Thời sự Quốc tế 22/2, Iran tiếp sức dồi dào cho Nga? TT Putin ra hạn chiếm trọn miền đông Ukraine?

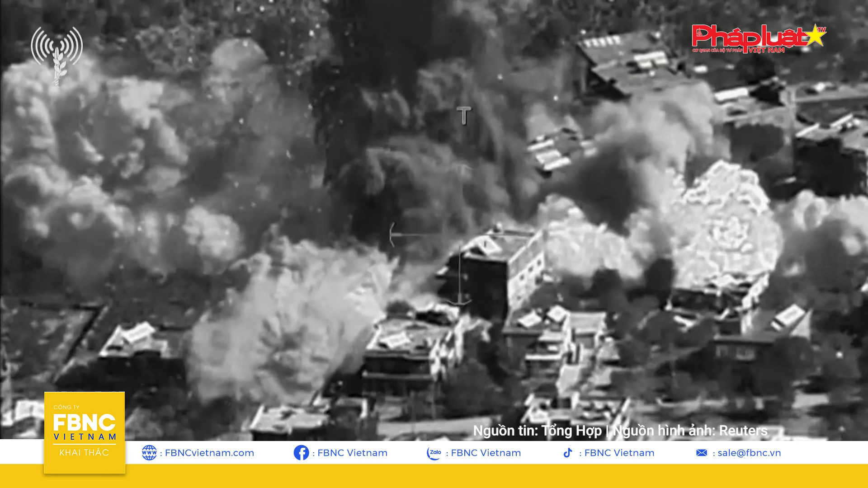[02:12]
một đồn quân sự ở khu vực Zipkin Cuộc tấn công này đã kéo theo các vụ phóng hướng về phía nam khu vực Shlomi ở
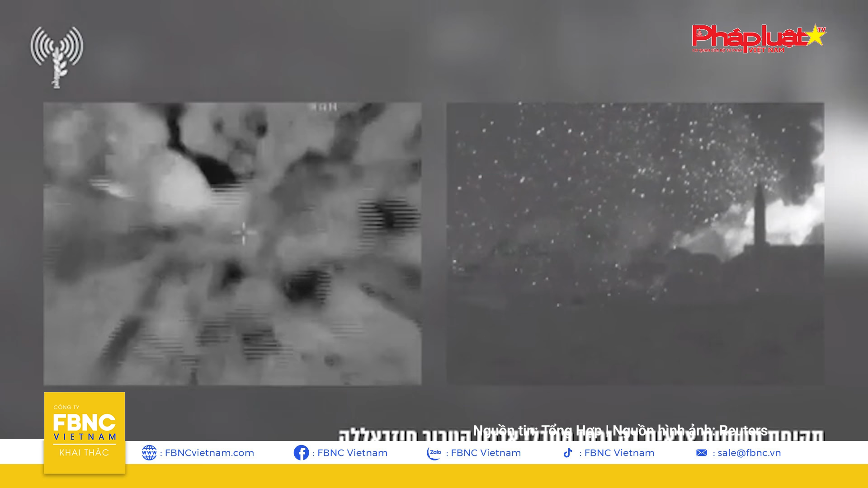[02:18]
miền bắc Israel và được thực hiện sớm hơn so với dự kiến IDF cũng cho biết,
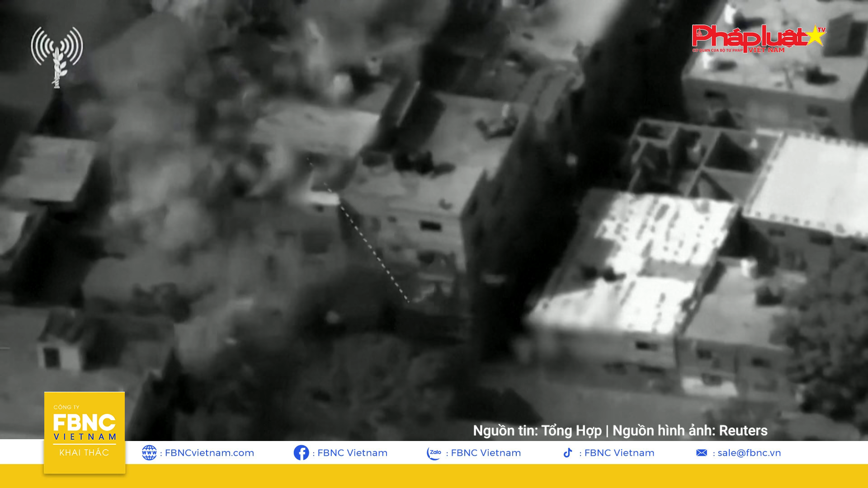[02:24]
ngoài các cuộc tấn công trước đó một máy bay trực thang đã tấn công một trạm quan sát gần làng biên giới Remda và pháo binh đã nhắm vào Aitarum gần
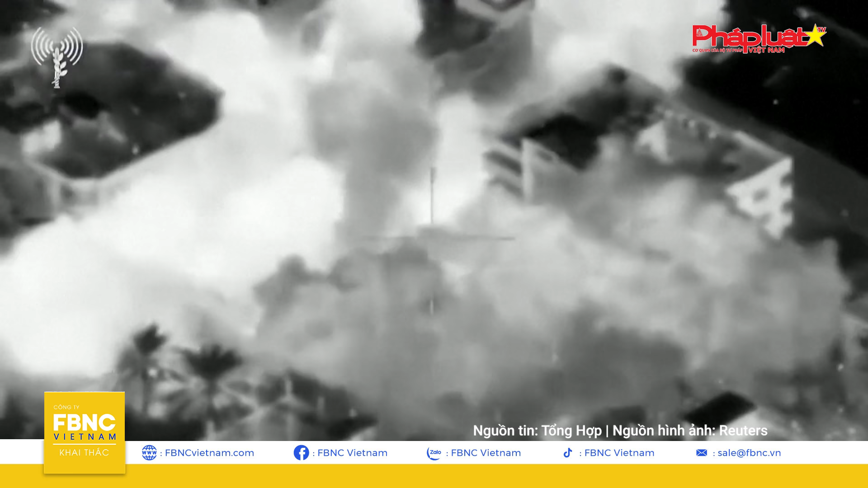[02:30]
đó nhằm loại bỏ mối đe dọa trước mắt Theo các nguồn tin trên mặt đất,
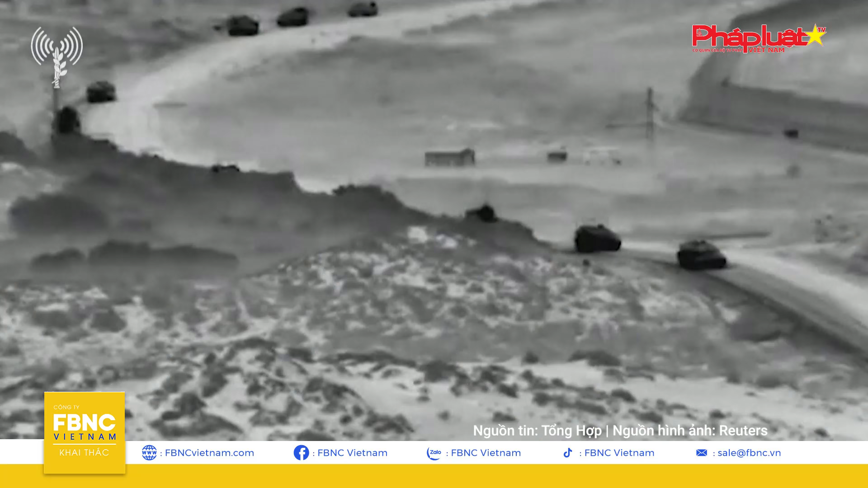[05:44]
và các mục tiêu trong thành phố gây ra nhiều vụ nổ lớn Tàu hải quân cũng đã khai hỏa vào khu vực ven biển Xe tăng Israel tiến về phía tây từ Khan Unit vào
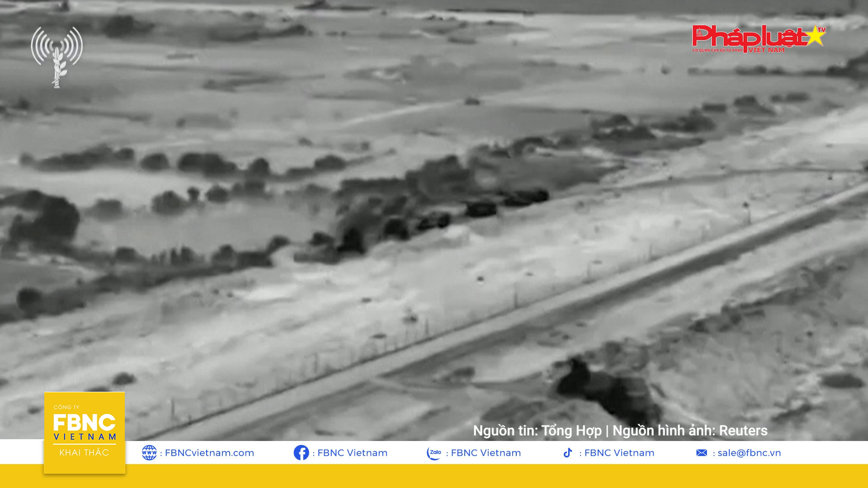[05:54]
Al-Maghasi nơi mà trước đây là một khu vực tương đối an toàn